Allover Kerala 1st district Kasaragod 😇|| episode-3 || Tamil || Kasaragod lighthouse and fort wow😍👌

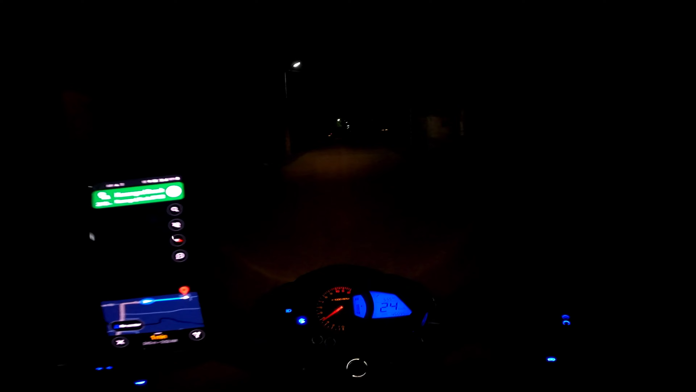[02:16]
கசர்காட் பீச்சில் தாங்க இருக்கும் இந்த லைட் ஹவுஸில் பாருங்கள், லைட் எரியுது மேலே.